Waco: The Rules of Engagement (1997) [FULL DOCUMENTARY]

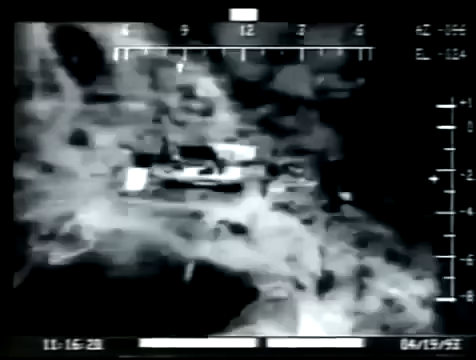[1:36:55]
Edward Allard helped develop the FLIR.
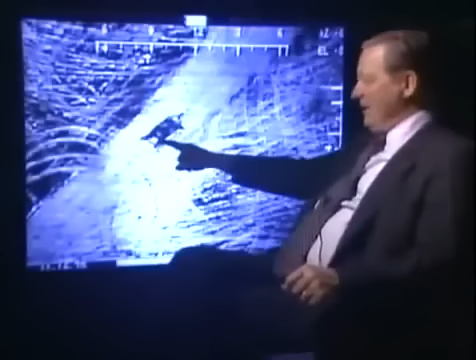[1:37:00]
He's a former manager of the Defense Department's Night Vision Laboratory and holds several patents on FLIR and night vision technology.
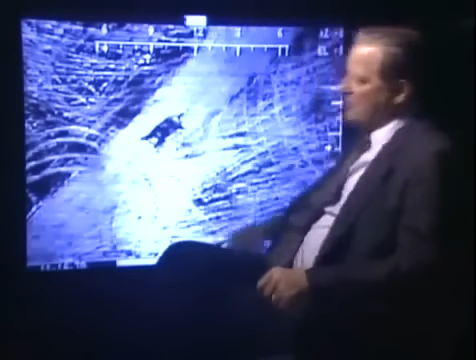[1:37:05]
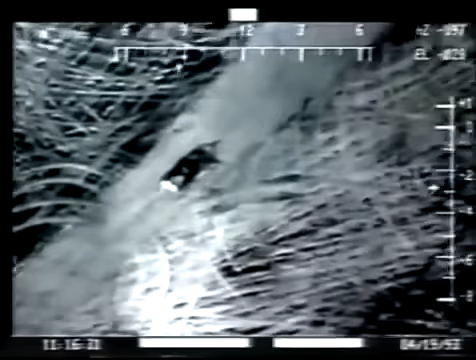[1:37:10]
Allard explains what happens as a tank approaches the rear of Mount Carmel around 11:16 a.m.
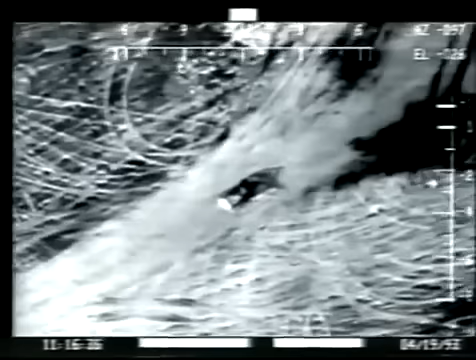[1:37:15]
That's the side the news cameras couldn't see.
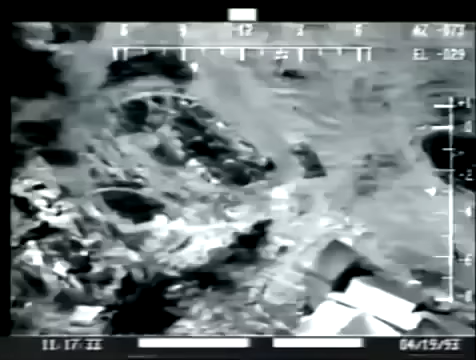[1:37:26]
This type of imagery is the same type of imagery that was used by our armed forces in Desert Storm.
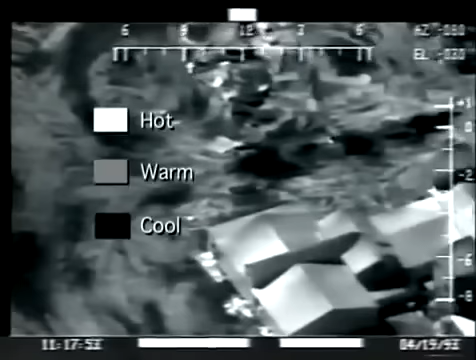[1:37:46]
The gray area are warm, we'll say, and the black areas are cool.
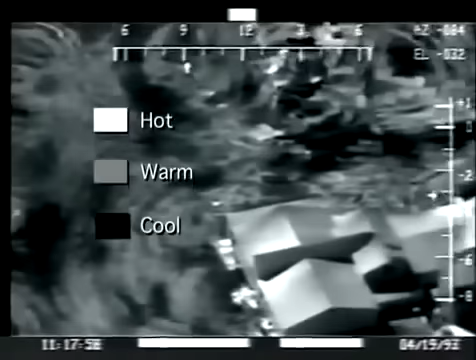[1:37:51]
They're relatively cool.
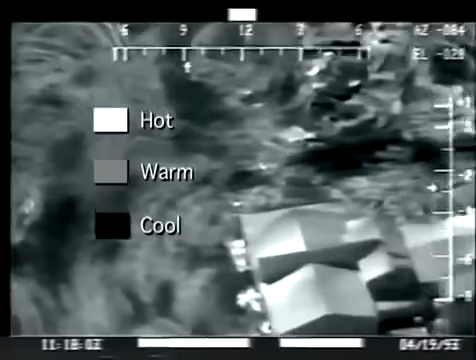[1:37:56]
They're still pretty warm for a Texas midday, but they are a lot cooler than the rest of the surrounding area.
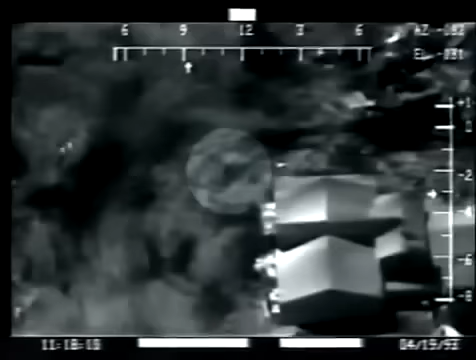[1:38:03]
If you look carefully, what you will see is the exhaust plume of the tank.
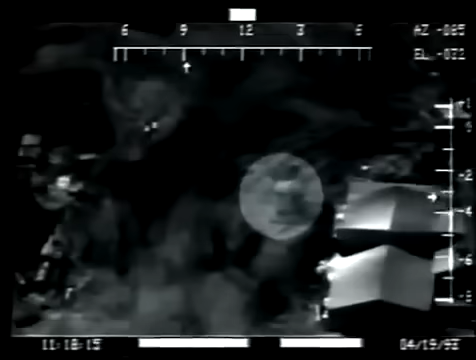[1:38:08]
You'll see the plume twice when the operator steps on the gas. There it is again.
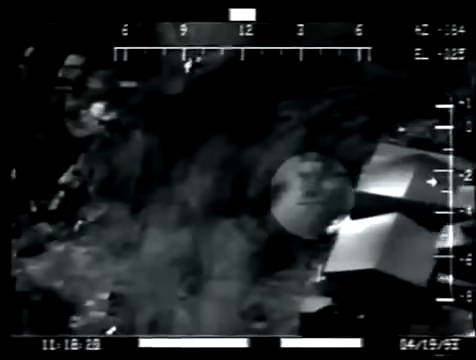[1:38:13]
And now what you will see is a short burst there. That short burst, we feel, is a gunshot.
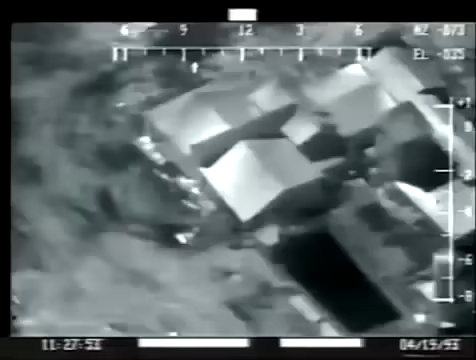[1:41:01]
What we're going to see now is rapid fire in the courtyard right behind the dining room area.
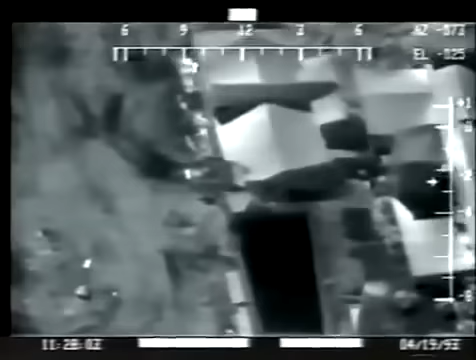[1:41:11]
And you can see the fire going on, but it's difficult to see in real time.
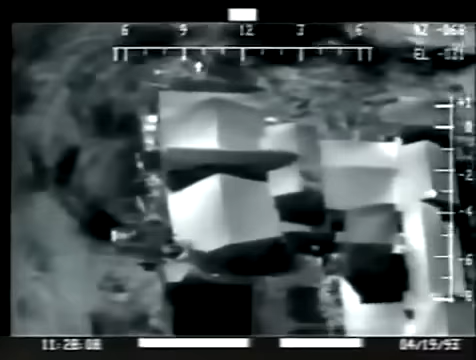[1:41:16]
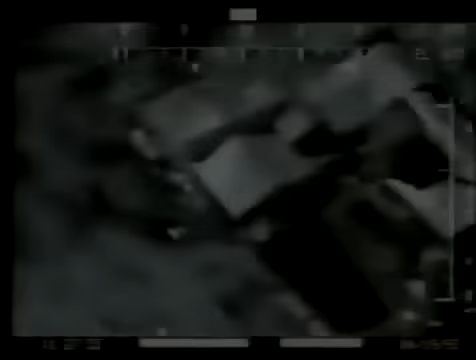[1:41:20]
Now the slow motion shows things much more clearly.
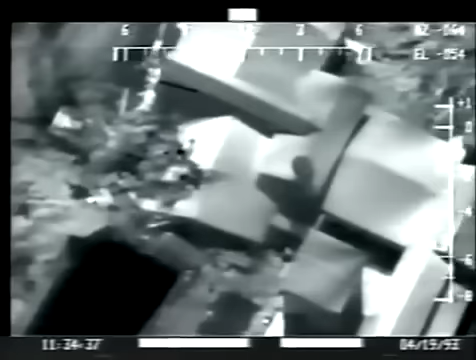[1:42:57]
Quote, "There were occasions on the video that seemed to appear as though people were entering,
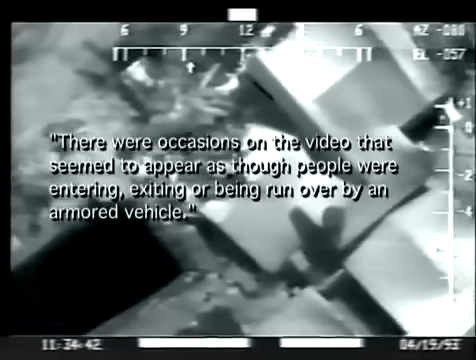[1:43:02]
exiting, or being run over by an armored vehicle," end quote.
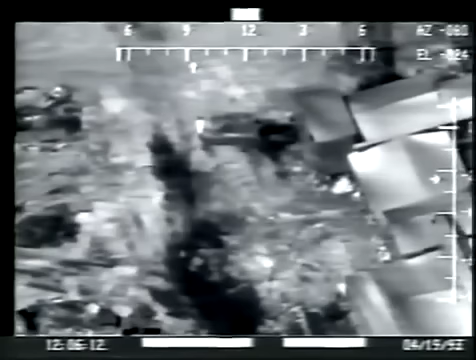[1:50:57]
That small black dot is the nozzle tip.
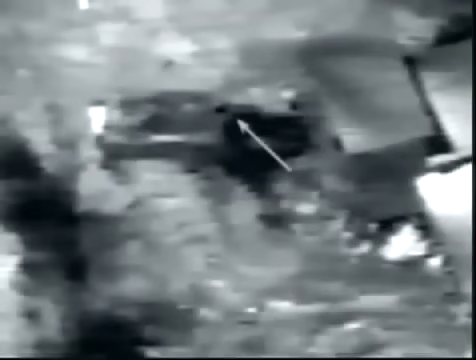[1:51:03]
Ice cold from the carbon dioxide propellant used to force the methylene chloride CS mixture into the building.
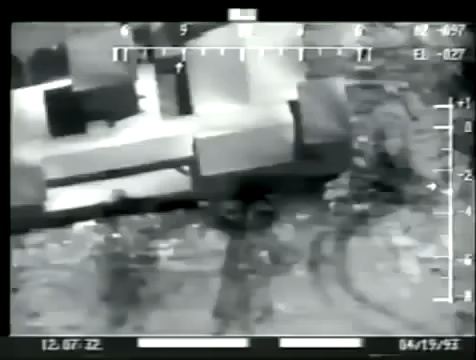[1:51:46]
Two Branch Davidian survivors say they saw fireballs.
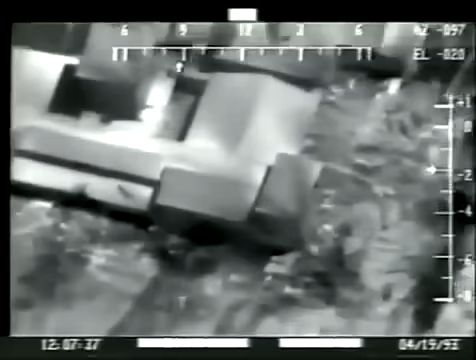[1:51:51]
Shortly after fresh CS was injected at this corner, the FLIR shows a second tank that's pulling away.
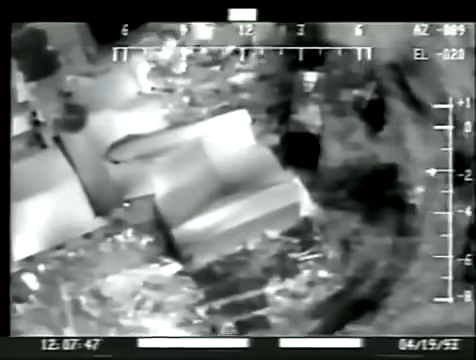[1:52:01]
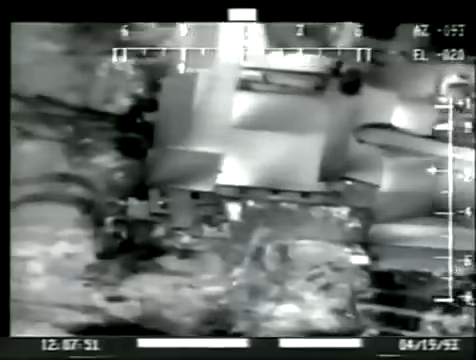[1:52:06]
As the corner comes into view, a fire is burning there.
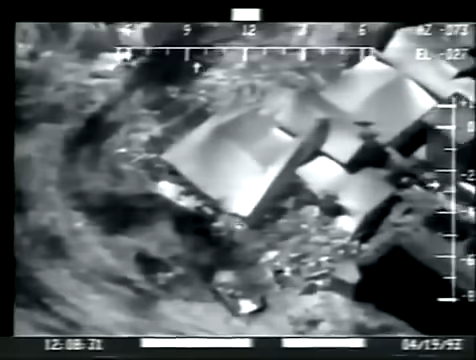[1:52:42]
About a minute after the front fireball Thibodeau saw, another armored vehicle drives up to the rear of the crushed gymnasium and also pulls away.
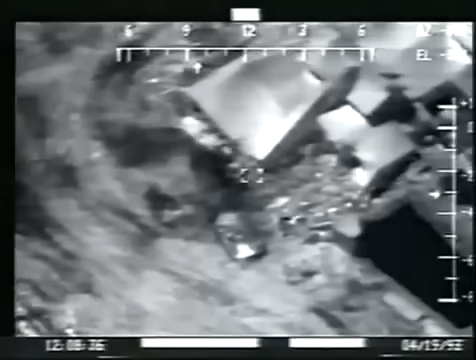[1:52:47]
A few seconds later, survivor Derek Lovelock says a fireball raced from the rear of Mount Carmel to the front, igniting everything in its path.